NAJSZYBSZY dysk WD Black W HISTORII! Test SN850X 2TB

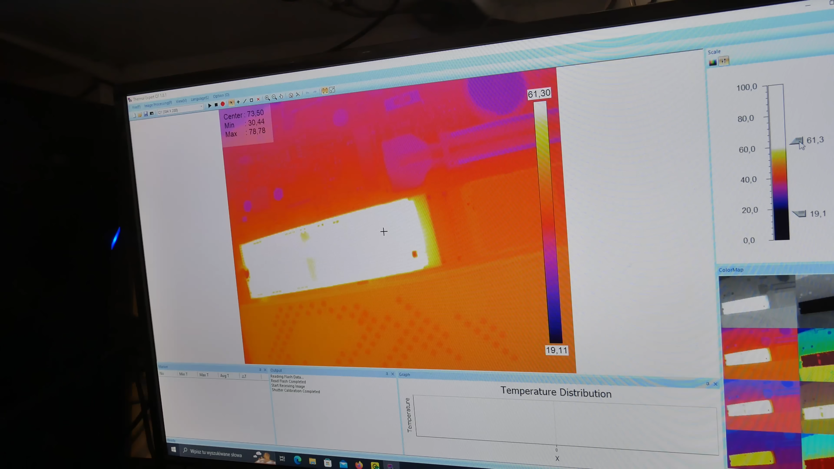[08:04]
Przy pełnym obciążeniu dysk bez problemu osiąga bardzo wysokie temperatury.
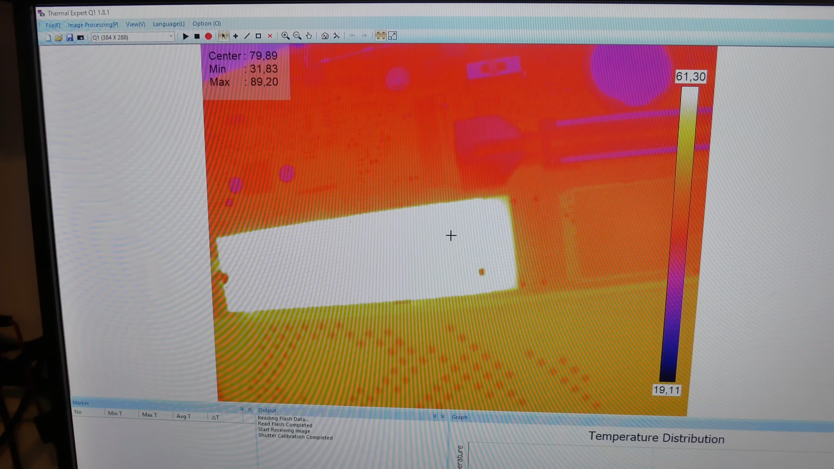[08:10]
Teoretycznie nawet powyżej 90 stopni tak pokazywały pomiary z termowizji, które teraz widzicie na ekranie.
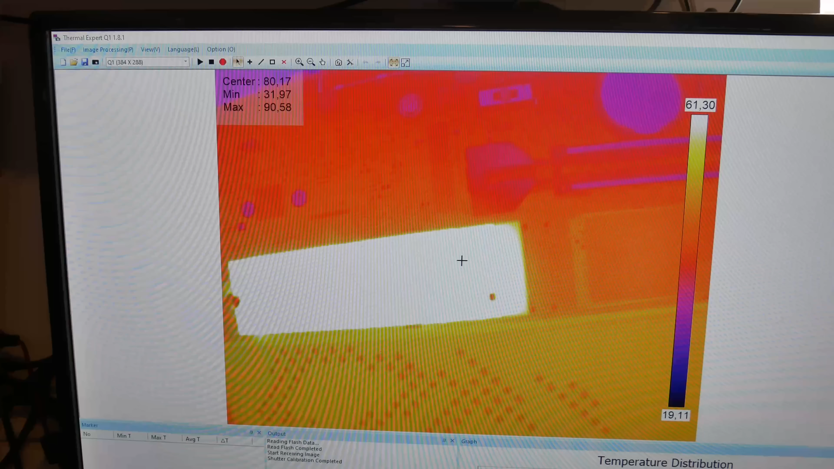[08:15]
Natomiast zarówno program diagnostyczny, jak i również termometr ten bezdotykowy pokazywały wartości na kontrolerze,